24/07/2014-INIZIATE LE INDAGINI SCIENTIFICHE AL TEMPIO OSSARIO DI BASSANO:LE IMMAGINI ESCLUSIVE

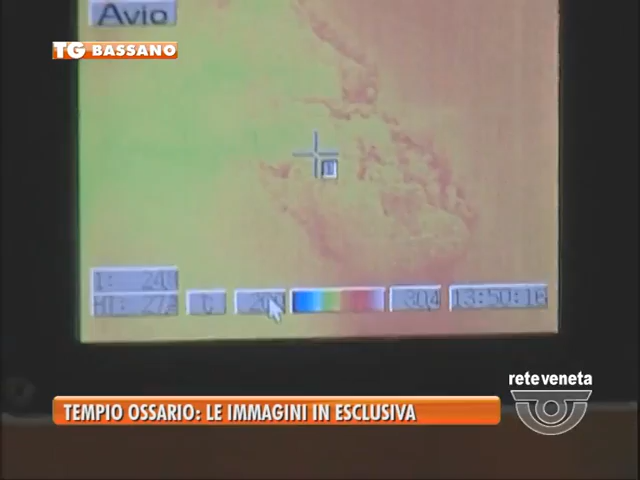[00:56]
Con l'utilizzo di un'apposita telecamera a raggi infrarossi, oggi sono state analizzate tutte le pareti dell'edificio sacro. Le più danneggiate sono risultate la facciata principale e la parete est.